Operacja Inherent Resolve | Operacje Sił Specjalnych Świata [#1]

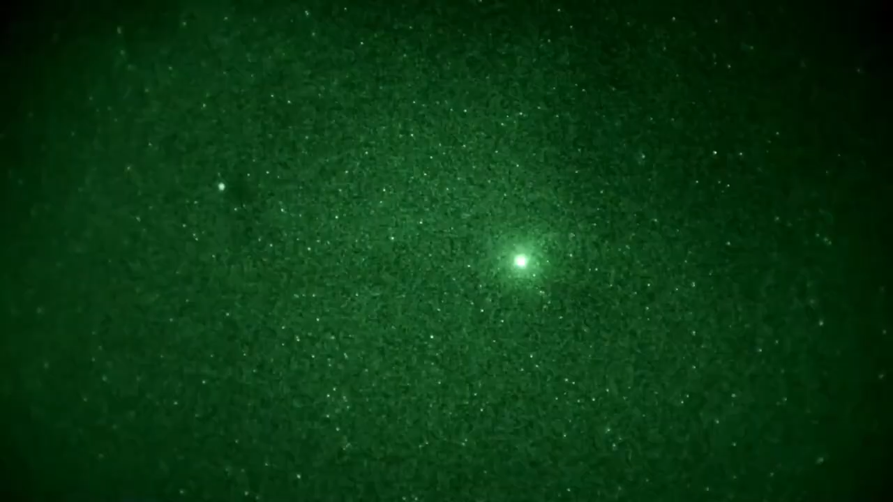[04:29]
w trakcie którego znaleziono wiele przedmiotów potwierdzających obecność zakładników.
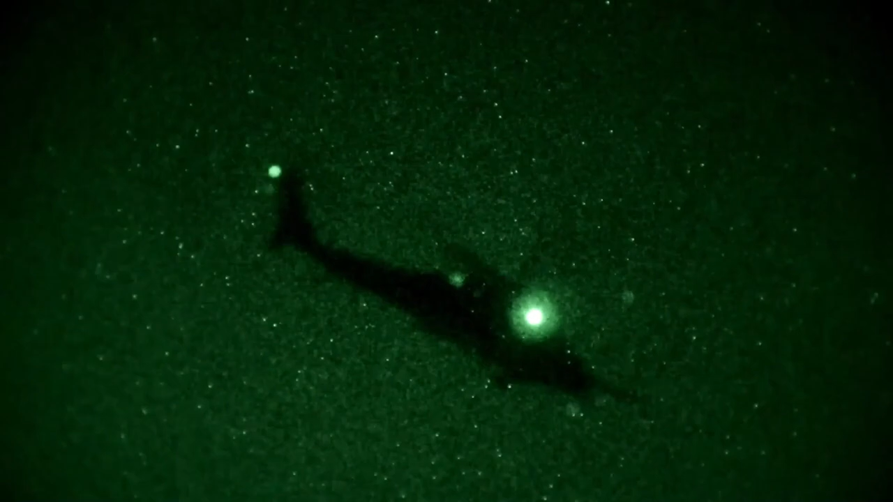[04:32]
Następnie operatorzy wsiedli do śmigłowca i przelicieli za granicę.
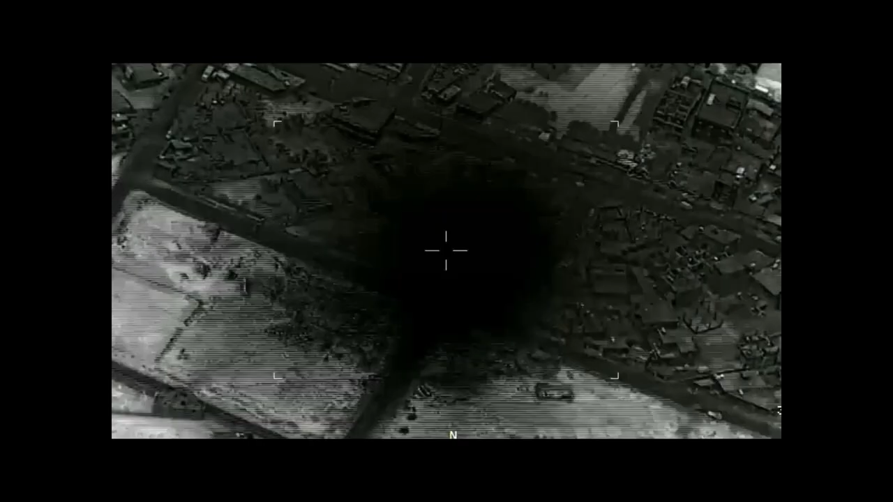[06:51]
W rojenie celu Delta zlikwidowało około 25 terrorzystów. Kilka miesięcy później, w kwietniu 2017 roku,
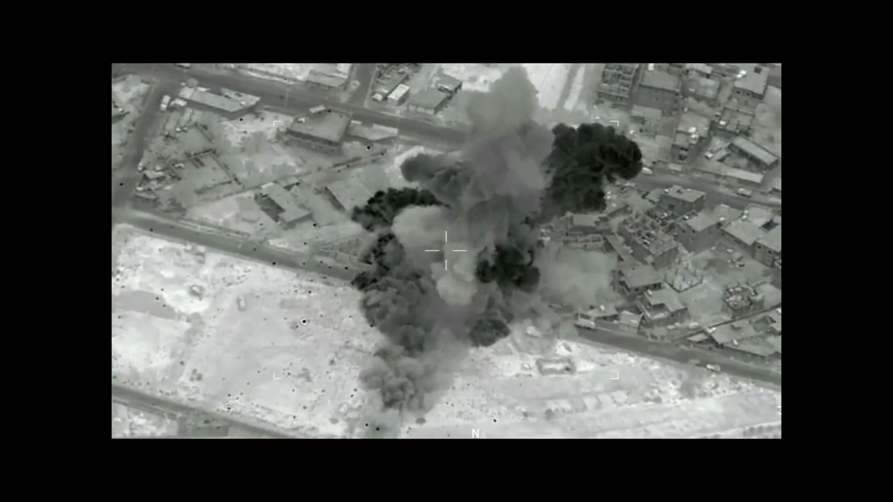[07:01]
uzbecki współpracownik kalifa państwa islamskiego Al-Baghdadi'ego został zabity w czasie innej operacji ekspedycyjnych sił na mierzanie celów w dystrykcie Dair-az-Zaur.
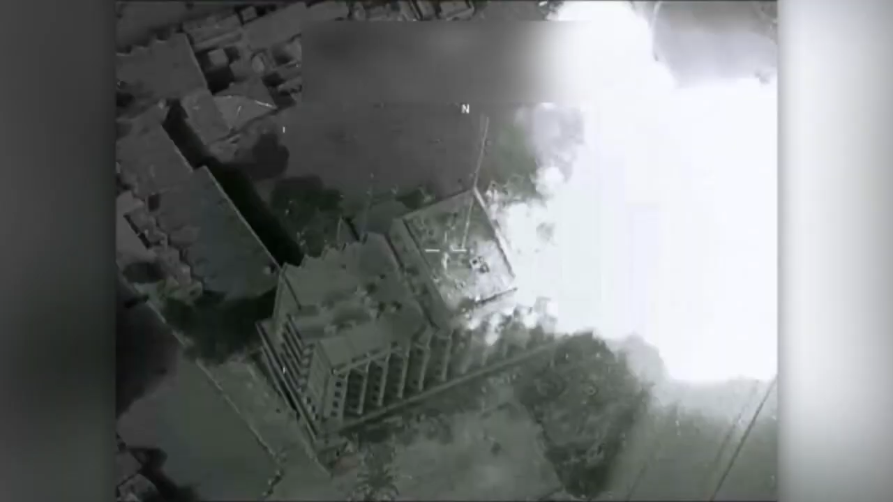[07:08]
O śmierci samego Al-Baghdadi'ego informowano kilkakrotnie, ale wiadomości okazywały się nieprawdziwe.
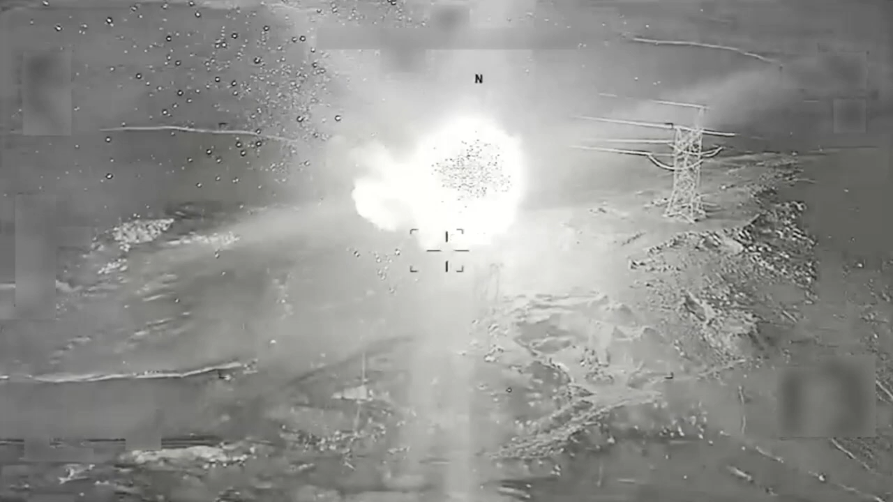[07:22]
W czasie operacji zlikwidowano także wielu bojowników ISIS. Po stronie amerykańskiej został rany tylko pies wojskowy.